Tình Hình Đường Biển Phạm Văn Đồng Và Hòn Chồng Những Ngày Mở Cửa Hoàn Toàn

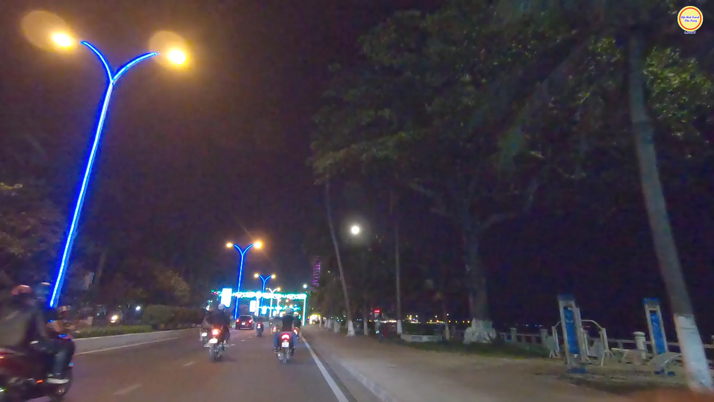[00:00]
Xin mến chào cô chú anh chị và các bạn. Rất vui được gặp lại cô chú anh chị và các bạn trong video tiếp theo ngày hôm nay. Và chứng hình của cô chú anh chị và bạn đây là những hình ảnh của con đường Trần Phú, con đường đại lộ Duy Tân phía xưa. Ngày nay nó là con đường biển tuyệt đẹp.
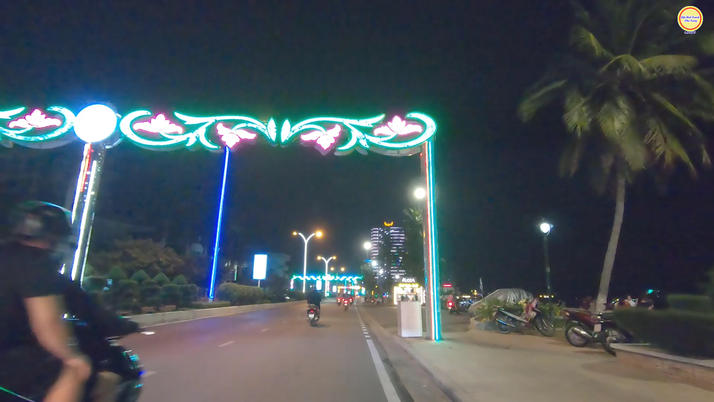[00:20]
Thì đoạn này em đang đi là gần bên biển Bát Tơ quý vị. Đoạn của đường Trần Phú gần khu vực của biển Bát Tơ ngày nay. Ở phía từ xa nghe xuống một đoạn nữa thì quý vị các bạn sẽ tới khu vực của con đường Lê Lợi giao với con đường Trần Phú. Dạ. Yeah. Ở ngay góc này của biển Nha Trang về đêm thì có cái chỗ đổ xe nè.
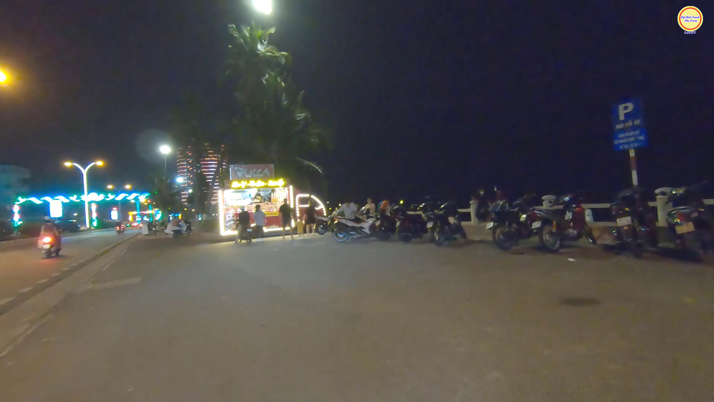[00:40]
Đây là nơi đổ xe, có thể ngồi vui chơi thoáng mát. Có một cái chiếc xe trớt nữa người. Xe trớt bán đồ ăn vặt như là kem, trà sữa, nước ép.
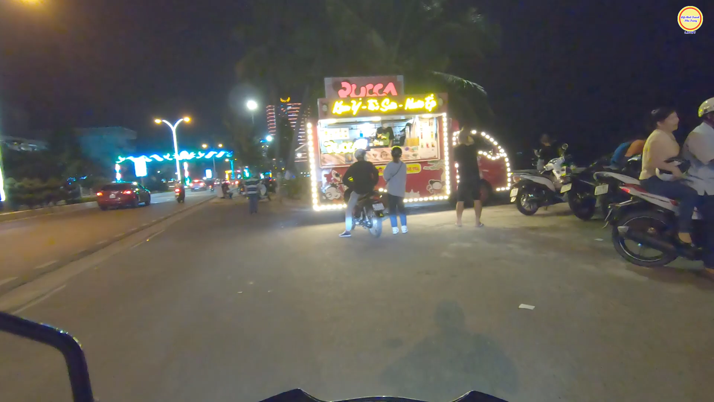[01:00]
Có nhiều người ra đây dạo biển, ngồi chơi thì có thể mua đồ ăn vặt, nước uống. Cái này bán nước uống này, kem trà sữa với nước ép.
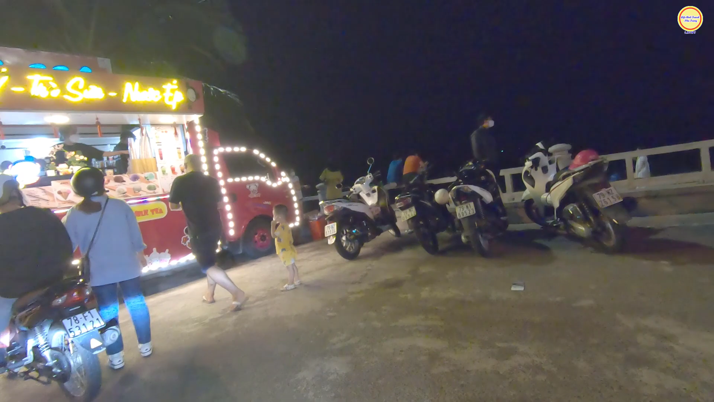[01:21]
Dọc đoạn này là rất là nhiều xe máy để nè.
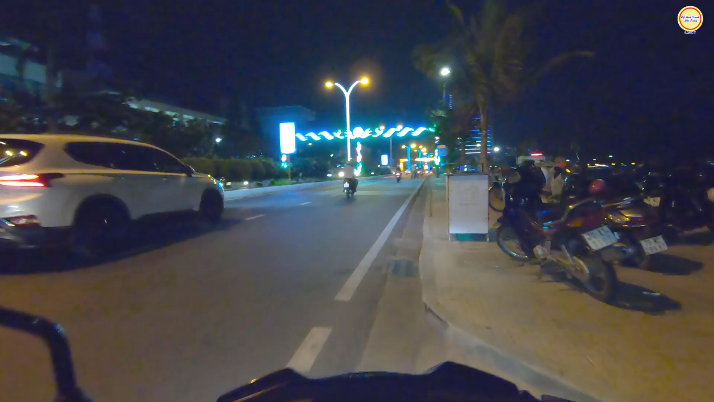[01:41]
Đoạn biển này là gần với công viên Nguyễn Phi nữa rồi, đối diện với bưu điện của tỉnh Khánh Hòa ngày nay.
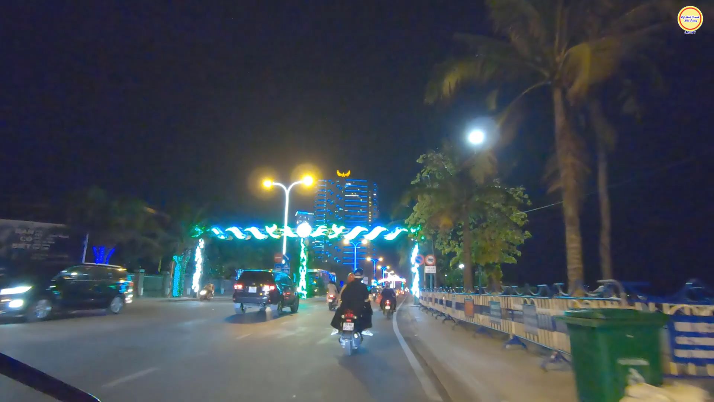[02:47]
Dọc trên đoạn này của đường Trần Phú là đang làm lại, đang mở rộng bồn ra để cho dừa phát triển hơn này. Trong video ngày hôm nay em xin gửi đến cô chú và các bạn một số hình ảnh của đường phố cũng như là cuộc sống Nha Trang về đêm ngày 18 tháng 3 năm 2022.
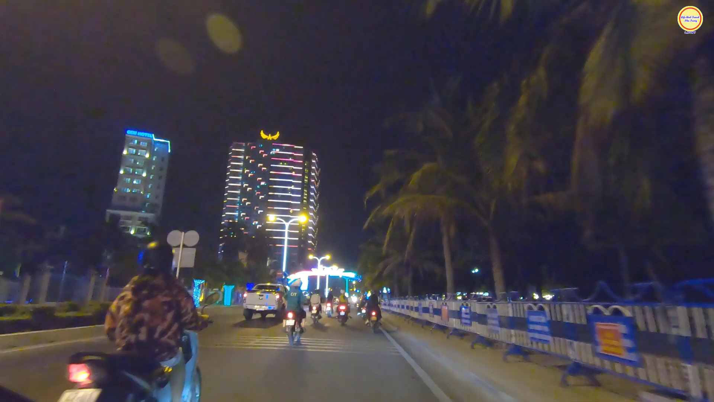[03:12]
Hướng này em đang lưu thông là hướng đi qua bên kia của cầu Trần Phú và hướng đi ra phía bắc, qua phía bắc của thành phố Nha Trang, hướng đi qua Hòn Trồng quý vị. Dạ. Đây vị trí này là góc của con đường Nguyễn Bình Khiêm giao với con đường Trần Phú. Đây, góc này buổi tối cũng có rất là nhiều những cái quán
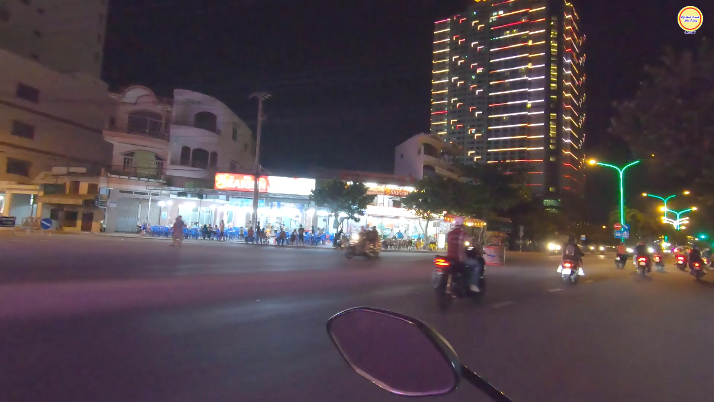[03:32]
hải sản này, làng chài, bờ kè, biển chiều, cơm cũng có nữa.
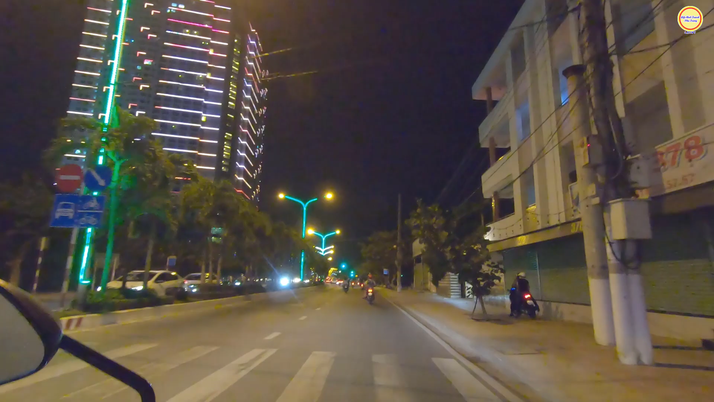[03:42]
Nhà bà đoạn này là gần nhà nghỉ của Bộ Công an 38, thì khi xưa là nhà của ngôi nhà của bác sĩ Alexander Yersin. Lầu của ông Tư này gắn liền với những hình ảnh của sống cồn.
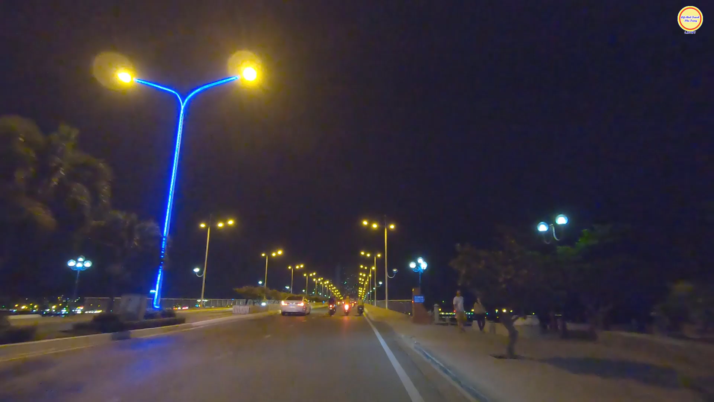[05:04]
Và đây là những hình ảnh của cây cầu Trần Phú
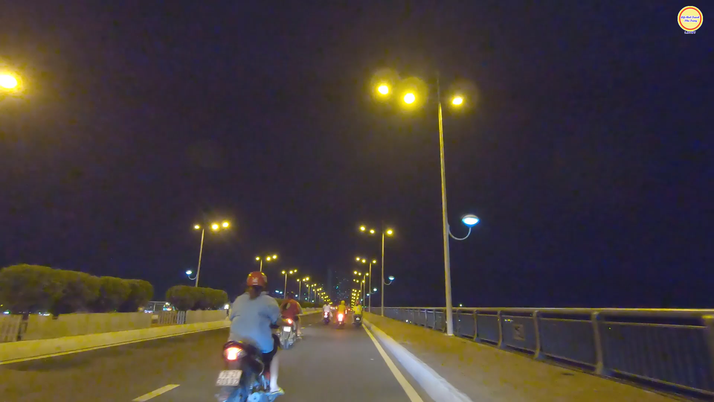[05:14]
cầu Trần Phú này là một trong những cây cầu cũng rất là đẹp và rất là quan trọng các bạn. Nó kết nối giữa hai con đường biển của thành phố Nha Trang, đó là kết nối giữa con đường biển Trần Phú và con đường biển Phạm Văn Đồng, rất là đẹp luôn.
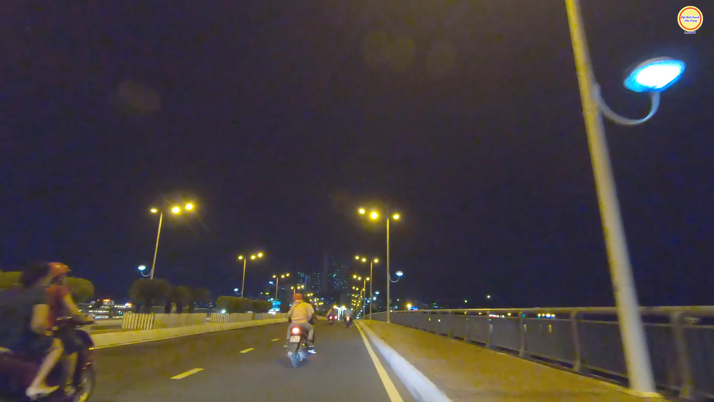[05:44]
Nó tạo điều kiện để mà phát triển du lịch, có thể bên con đường Phạm Văn Đồng các cái địa điểm du lịch bên phía Bắc sẽ phát triển hơn. Và nó cũng là một cái cầu tạo được cái thuận lợi cho việc di chuyển.
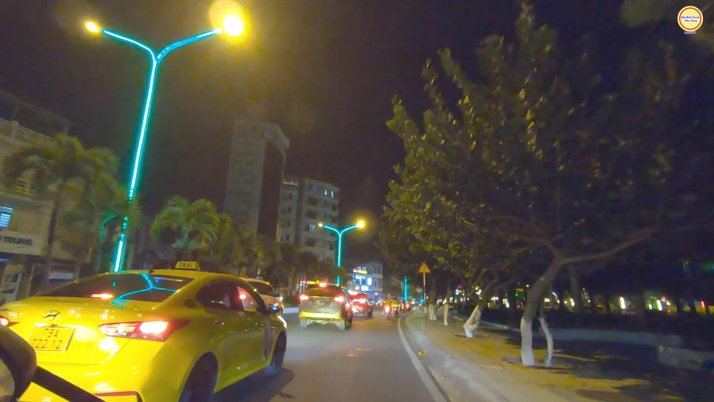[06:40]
Và ngay vị trí này là con đường Tháp Bà giao với con đường Phạm Văn Đồng.
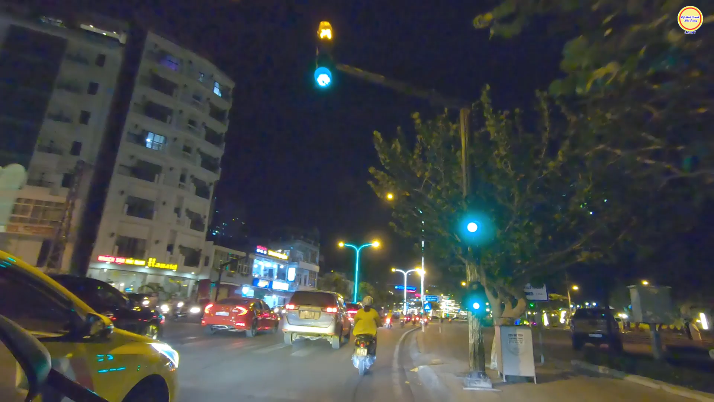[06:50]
Để bên tay trái thì sẽ đi vào con đường Tháp Bà, con đường bờ kè, con đường ăn uống nổi tiếng ở Nha Trang. Ở dọc đây là khách du lịch cũng rất là nhiều rồi, đang ăn uống. Wow, quán chỗ đây có gì mà đông dữ ta. Đây, chỗ này là quán gió biển quý vị, đặc sản hải sản tươi sống nè. Wow, rất là nhiều người ngồi ăn dọc vỉa hè đó.
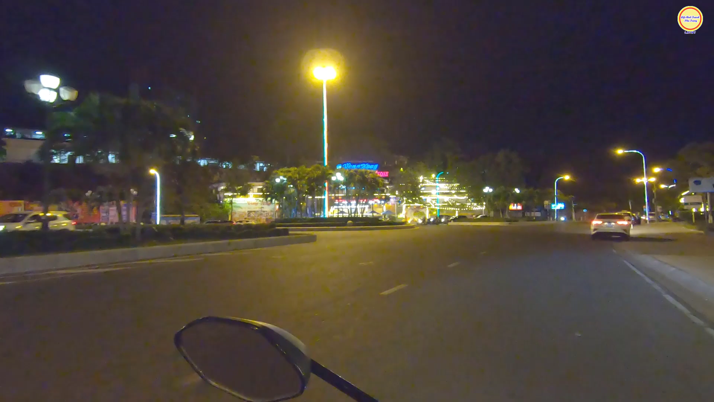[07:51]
Ngay góc này là rẽ bên tay trái đó thì quý vị các bạn sẽ đi vào con đường Tôn Thất Tùng, hướng ra giao lại với con đường 2 tháng 4. Bây giờ mời cô chú anh chị bạn lưu thông tiếp trên con đường Phạm Văn Đồng này để đi ra khu vực của Hồng Chồng. Dọc đây thì có quán Thùy Dương này, rồi nhà hàng Thùy Dương, rồi nhà hàng Sanet.
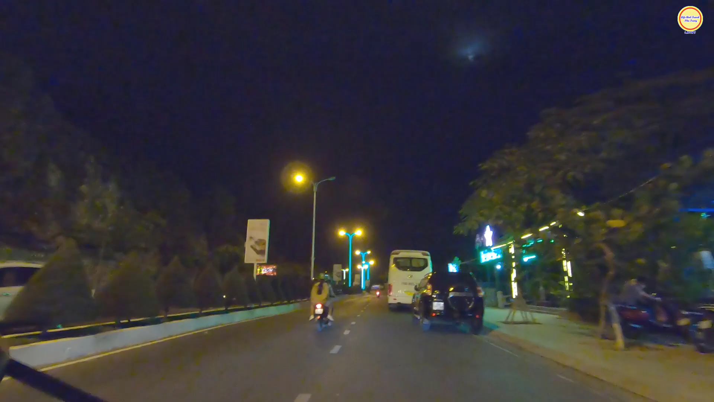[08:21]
Đang đi dọc đây là bên tay trái của cô chú anh chị các bạn, đó là những hình ảnh của đồi La Sang hiện nay.
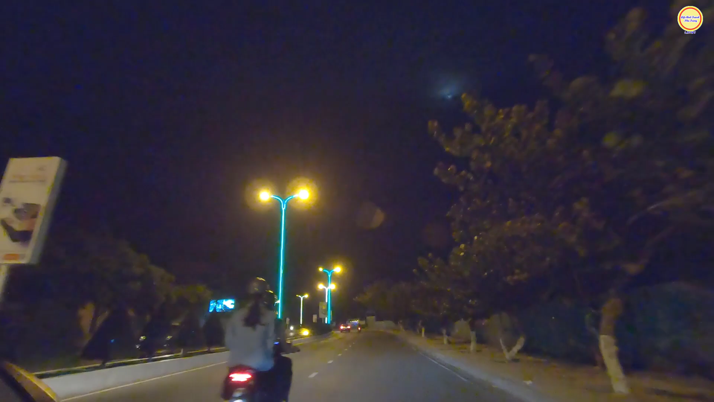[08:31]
Dọc đoạn này của đường Phạm Văn Đồng là đang đi phía dưới của đồi La Sang này, cho nên là phía trên nó rất là cao.
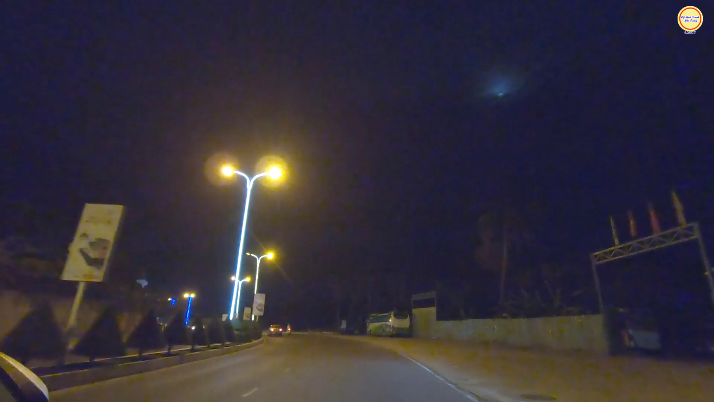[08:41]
Ngày nay đồi La Sang là một phần của trường đại học Nha Trang.
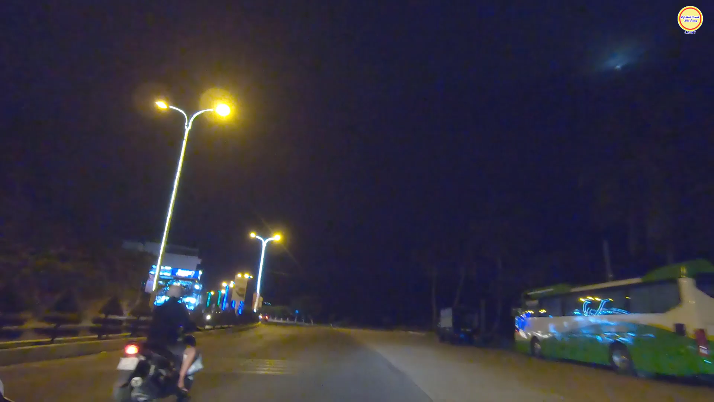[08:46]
Rồi trên đó thì có tòa nhà Napoleon Hay nữa.
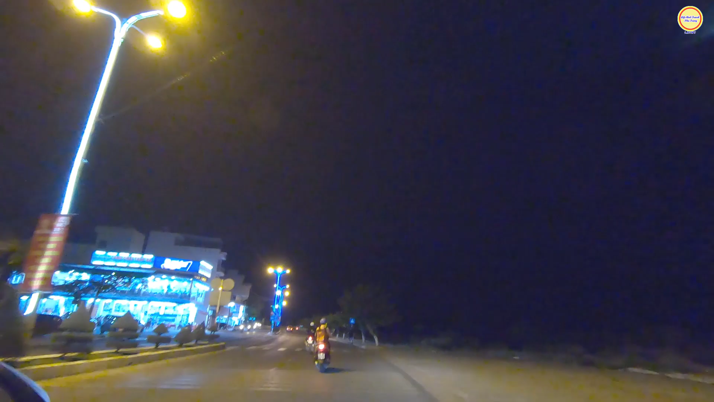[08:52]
Dọc đoạn này là những cái quán hải sản cũng đã mở cửa trở lại rồi. Hải sản Tháp Bà này, rất là nhiều khách ăn này, đó là lượng khách du lịch này trong nước các bạn.
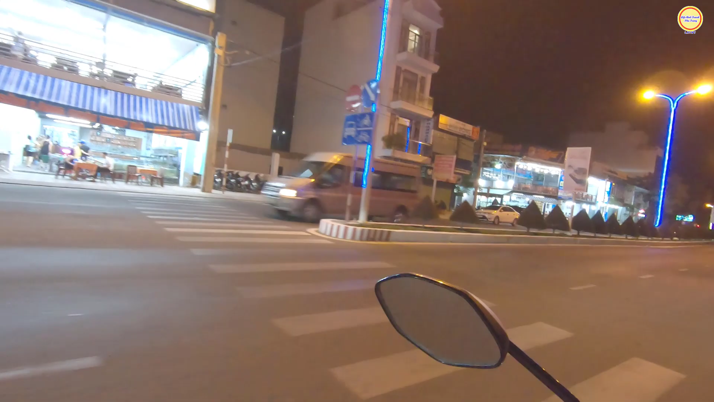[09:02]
Rồi chỗ này hải sản Hòn Đỏ. Trước kia mà thời điểm mà chưa ảnh hưởng dịch á,
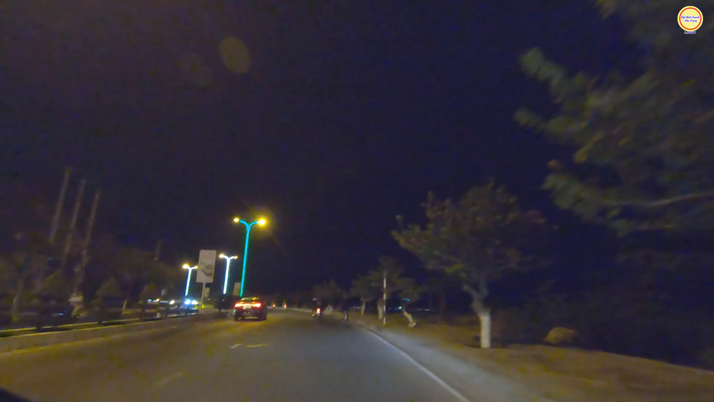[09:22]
thời điểm mà du lịch của Nha Trang phát triển mạnh nhất á, là dọc đoạn này là rất là nhiều quán hải sản. Từ khi ảnh hưởng dịch đến nay là cho nên là nó cũng các cái quán họ cũng tạm ngưng hoạt động bớt á, để còn một vài quán thì họ còn trở lại thôi, còn hoạt động trở lại thôi. Và đây nữa nè quý vị, đây là quán bờ kè làng biển nè.
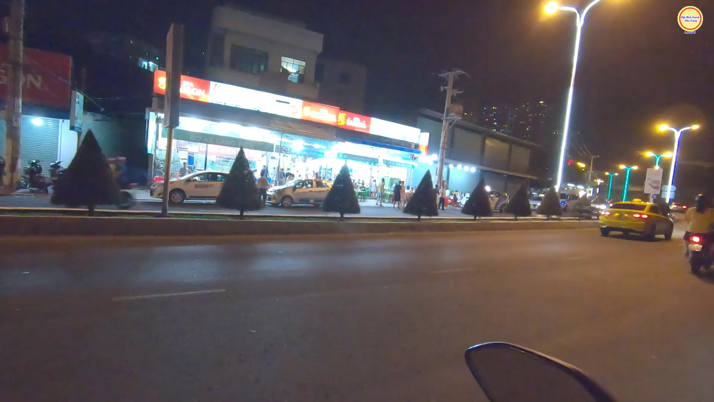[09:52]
Quán bờ kè làng biển. Rất là đông khách. Ngồi dọc đoạn này luôn.